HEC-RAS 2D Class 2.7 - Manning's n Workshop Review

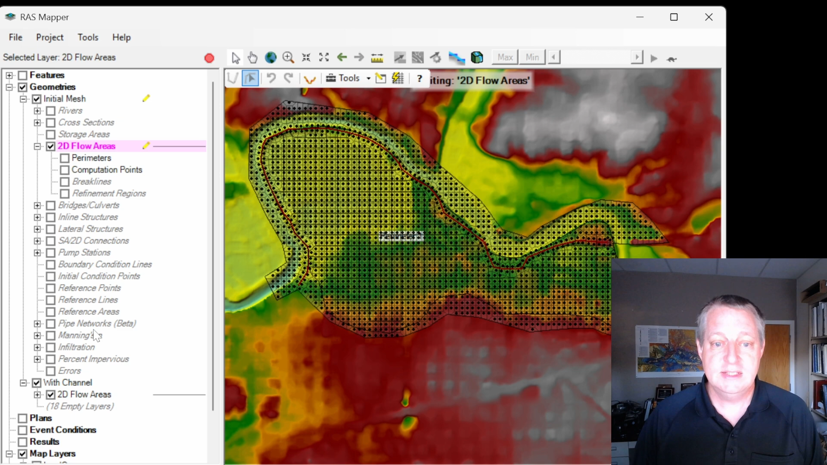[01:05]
A common mistake is people come up here and they see Manning's n in your geometry. And that seems like where you might want to put it, but it is not.
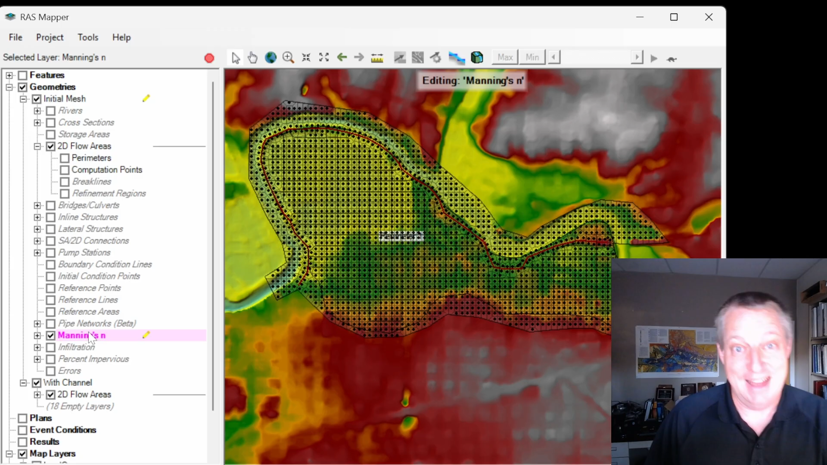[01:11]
All your spatially distributed data, these are all defined in map layers. And then you will associate them with the geometry.
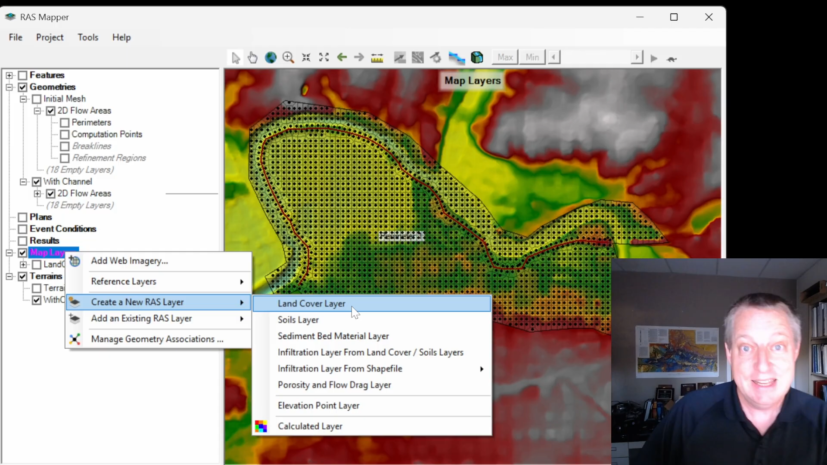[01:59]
But the most basic is what we call land cover layer. Now you might be looking for Manning's n here. You're not going to find Manning's n because we actually put percent impervious in there with Manning's n. And so Manning's n and percent impervious kind of together are called land cover. So let's do that.
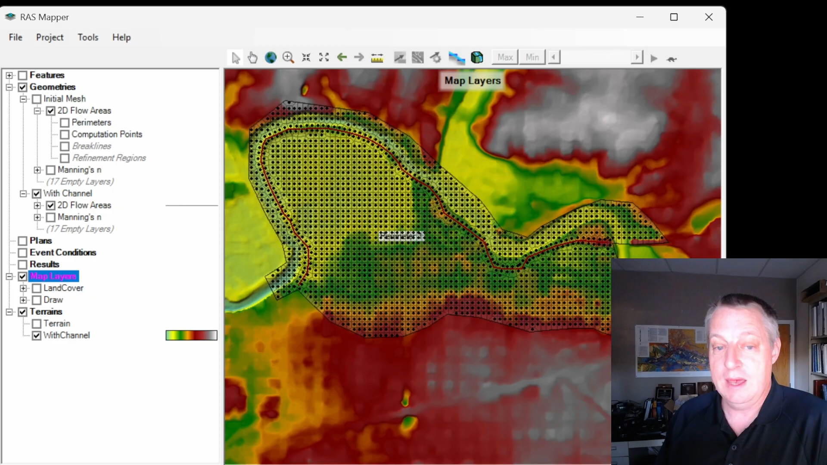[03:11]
Okay, so now I have this draw layer. We're going to go directly into what we call classification polygons.
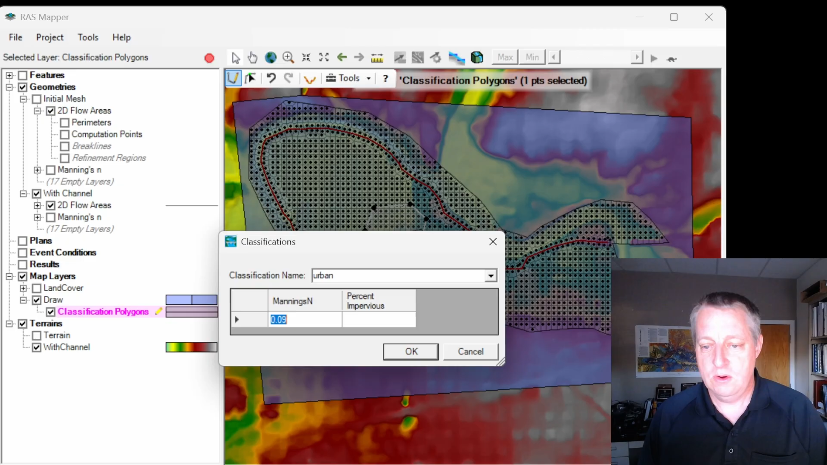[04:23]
We'll go in and we'll go in and we'll put a urban area here. We'll say urban. And that'll be 0.005. And then we'll go in and I'll just digitize part of the water.
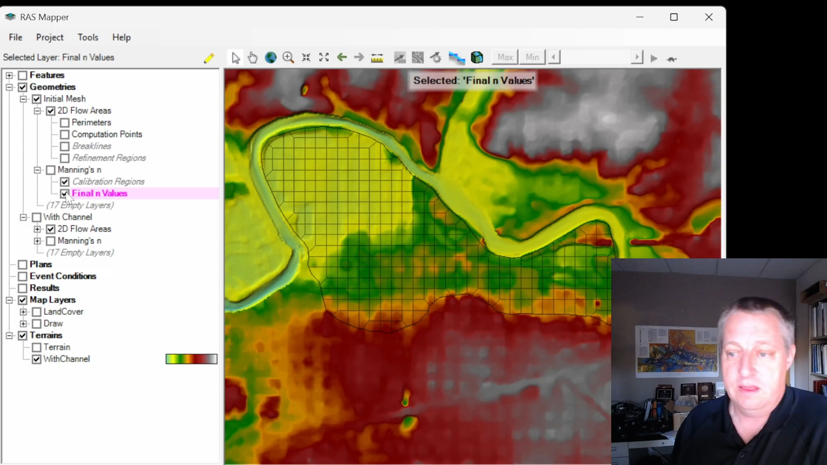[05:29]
We're actually going to go and we can create a new map layer, another land cover layer,
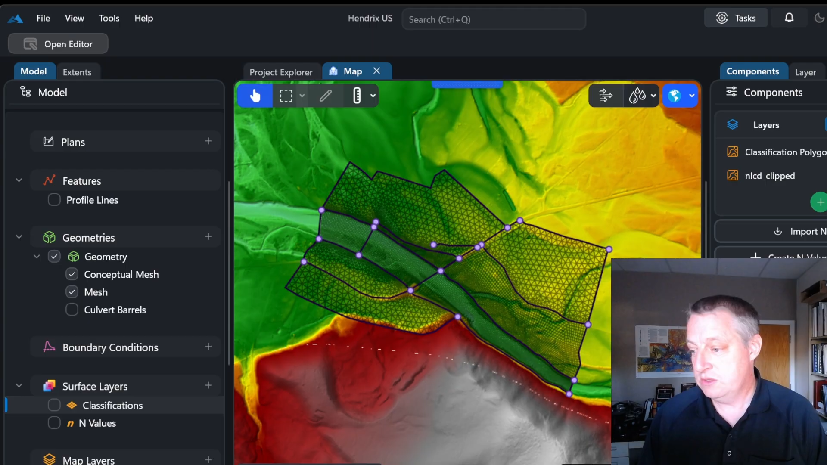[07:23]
which is the rewrite that will become standard very shortly, we have these surface layers. It's very similar. And if I come here, you can add a classification layer and let's call it end value. You can, again, import your polygons or you can import a grid, but you actually,
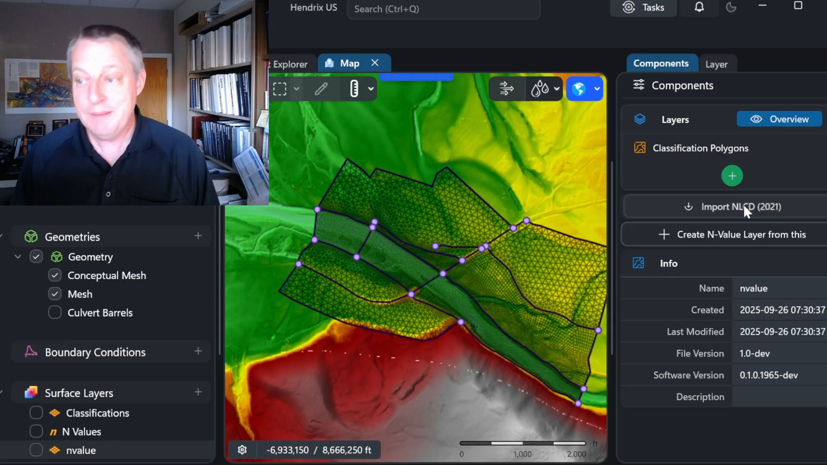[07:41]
we actually have this button that automatically imports the NLCD data. And so if you push that, it'll grind for a little bit and then it'll just populate the NLCD data for you.
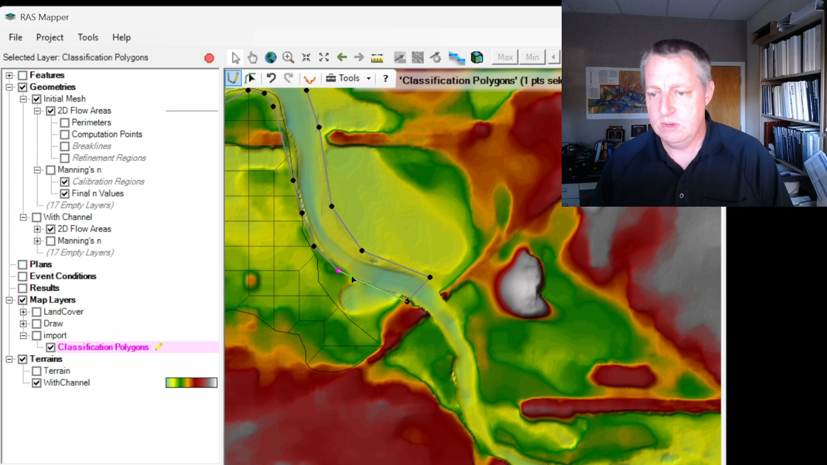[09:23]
That'll give you pan mid digitization. And then you can continue to digitize. All right, so now I have the stream polygon and we can choose, we can either give it its own new classification name, or we can go choose a classification which we already have stream
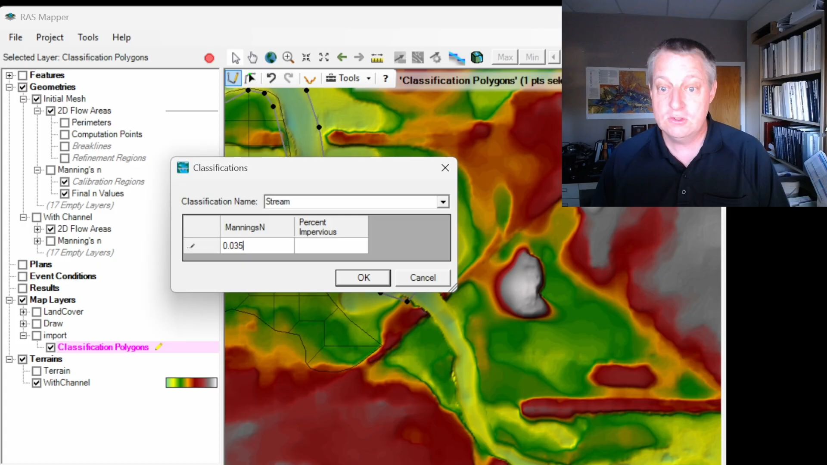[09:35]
with the mainings end value of stream.